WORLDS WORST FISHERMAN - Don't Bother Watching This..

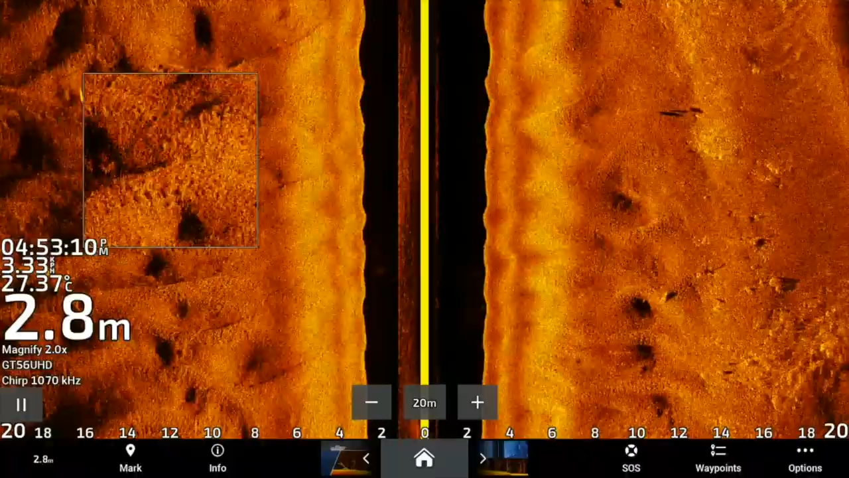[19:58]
On screen: depth 2.8 m, water 27.37°C
Come on, fish. Possible barra maybe out here on the left. I'm looking for threadies here though. This here looks like threadfin to me.
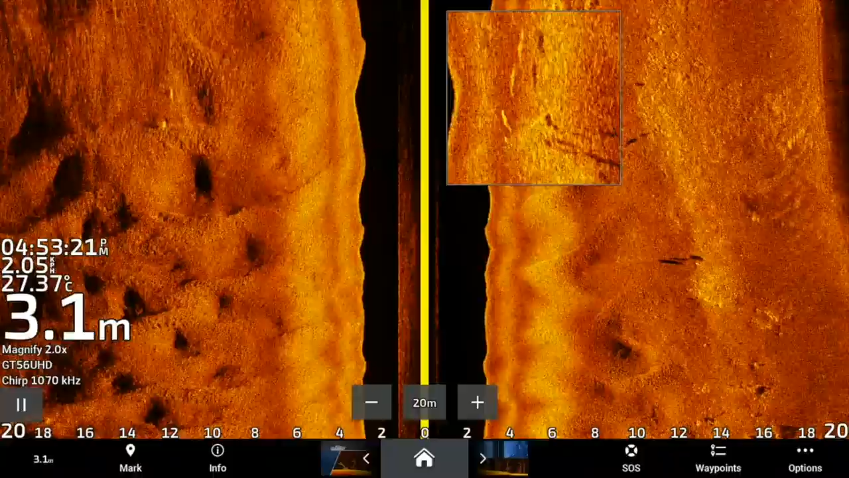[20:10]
On screen: depth 3.1 m, water 27.37°C
A couple of little highlights there with some shadows coming off them. Just coming up onto these rocks. There's only a handful of fish there, so not too excited just yet. Oh, here we go. Got a few sitting behind the rocks. They're all threadies there. There's a whole bunch of them sitting there up against this ridge. So yeah, all this is all fish sitting out off the side.
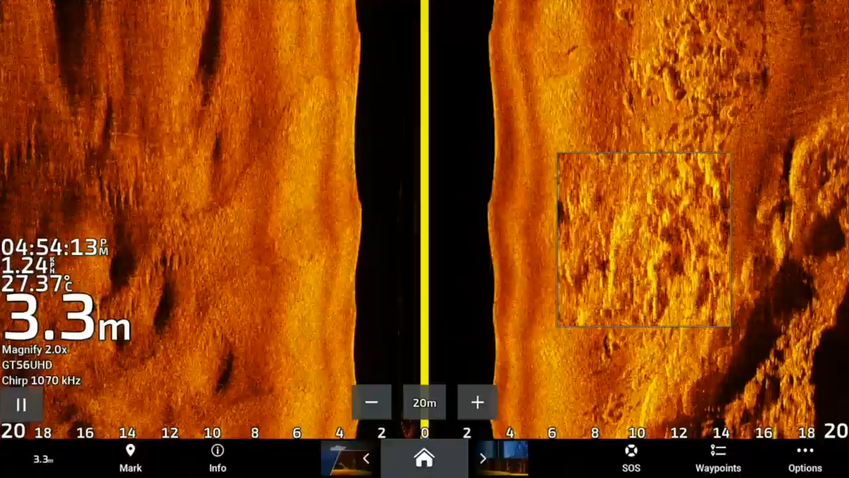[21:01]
On screen: depth 3.3 m, water 27.37°C
I'm not too sure what's going on up there, but it looks like there's a whole lot of fish tucked up against a steep bank. So this is really shallow up in here. I'm sitting in 3 meters. I reckon there's a whole bunch of fish stacked in there. There's another patch of rocks just up here, but in between there and the first set of rocks, there seems to be a whole bunch of fish, so.